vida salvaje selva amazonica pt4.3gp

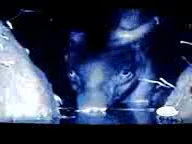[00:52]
Es el animal más grande de la selva amazónica. Tiene el tamaño de una vaca pequeña, pero es más difícil de encontrar que un jaguar.
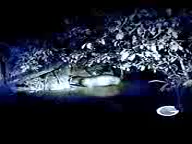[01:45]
En la selva, ningún alimento se desperdicia.
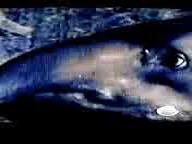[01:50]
Hay garrapatas adheridas a la piel suave que está cerca de los ojos del tapir.
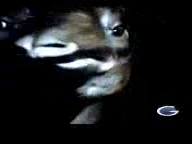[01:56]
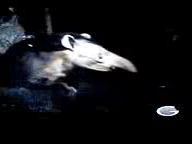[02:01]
Además, lleva a otro parásito. Uno todavía más siniestro.